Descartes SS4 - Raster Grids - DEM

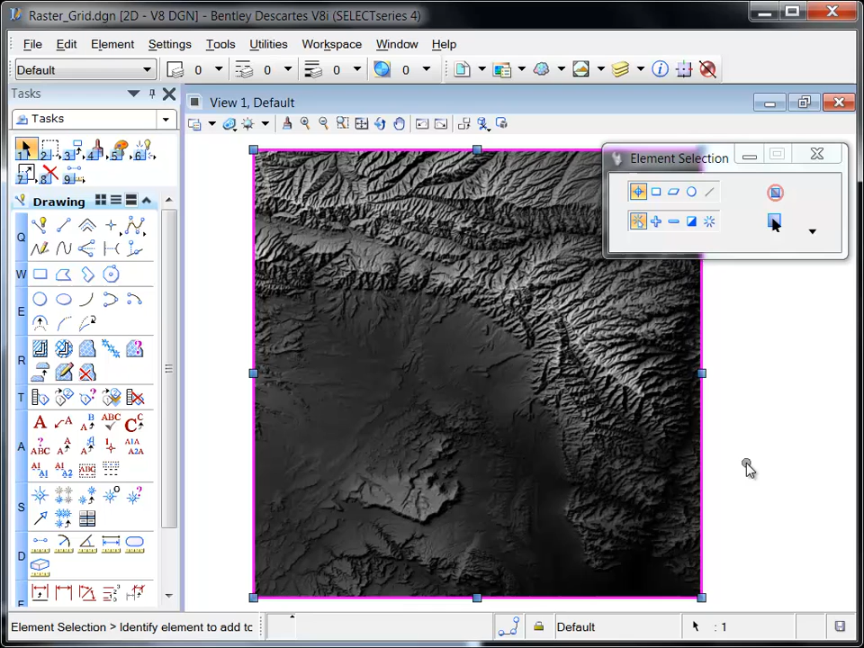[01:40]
Slope describes the steepness at a particular location and is expressed in a percentage. Slope is a calculated value and is displayed by default from green to red,
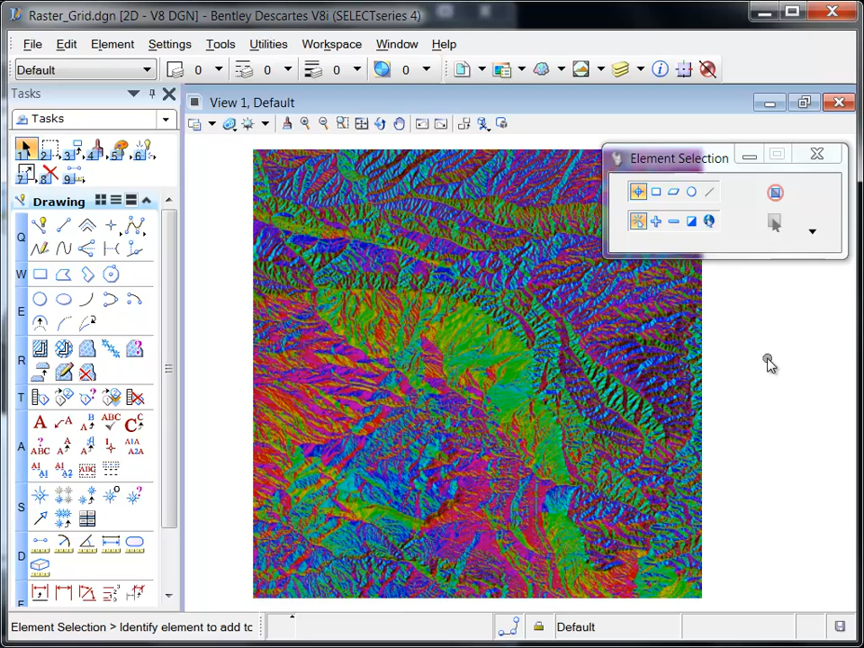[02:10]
Elevation mode displays the elevation range of the DEM in graduated colors.
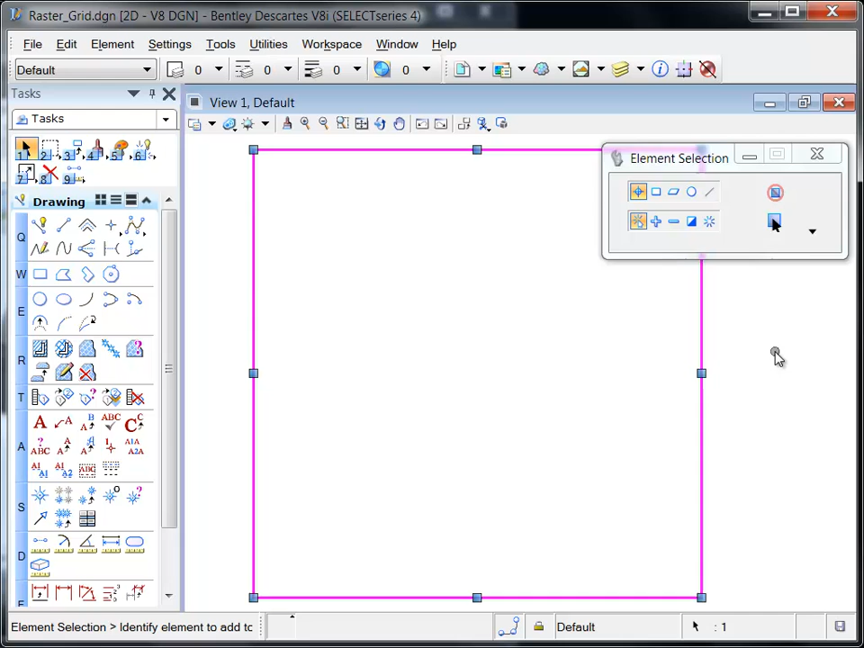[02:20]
The default color ramp is from black to white where black is the minimum elevation and white is the maximum. Each display mode can be customized by choosing the thematic set option.
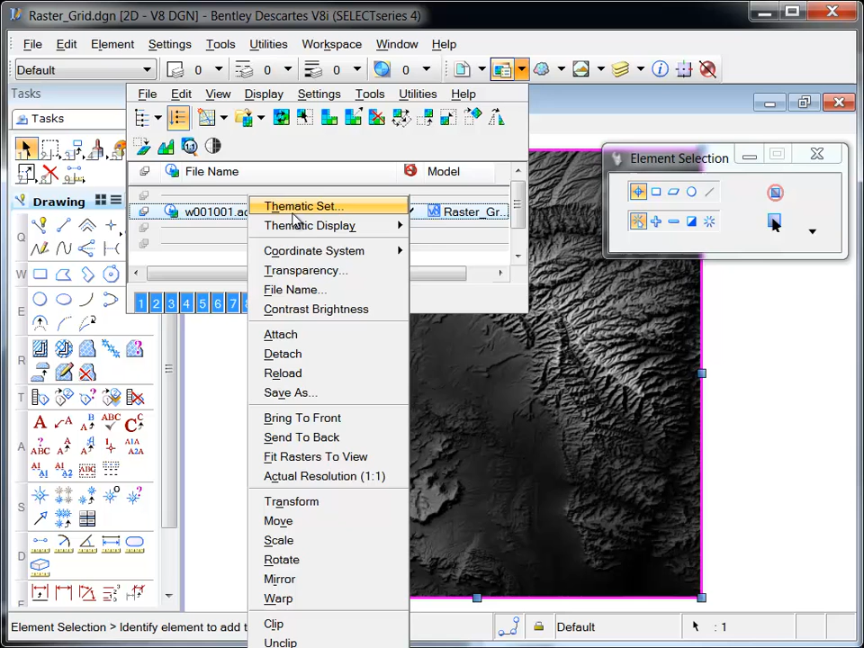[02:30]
This opens the thematic dialog which provides access to all the symbology parameters associated to the display styles.